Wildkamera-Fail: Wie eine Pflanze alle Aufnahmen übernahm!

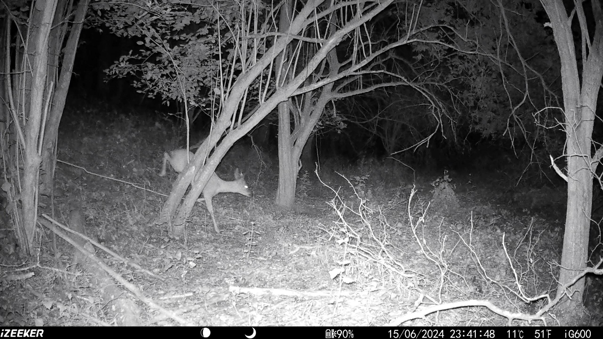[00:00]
servus und hallo zusammen herzlich willkommen bei einfach talent frei heute war ich wieder draußen unterwegs und habe meine wildkamera die eiseaker ig600 abgeholt und die war jetzt so circa drei vier wochen draußen sehen wir jetzt gleich in den zeitstempeln auch ja falls ihr euch schon immer mal gefragt habt wie lange hält so eine akkuladung bzw nicht akku batterieladung habe immer die energizer verwende ich immer die ganz normalen und
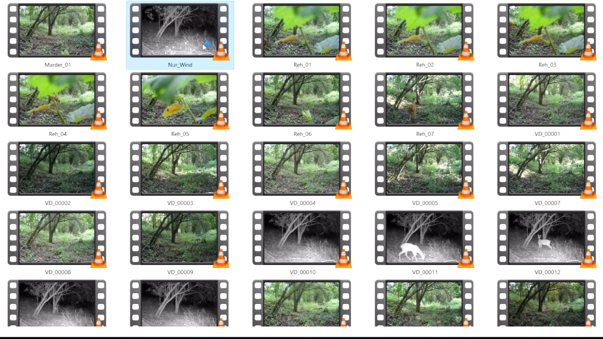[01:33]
habe ich hier mal die nachtaufnahme nur wind da seht ihr jetzt die blätter vor der kamera die hat es jetzt weht jetzt richtig zur seite und man sieht das bild einfach mal ist auch ganz interessant allerdings was mir hier aufgefallen ist ihr seht hier unten 33 grad am 30 6 also 34 grad kann ich mich nicht daran erinnern ja keine ahnung wie der temperatursensor hier angebracht ist also vermutlich natürlich im inneren der kamera aber ich weiß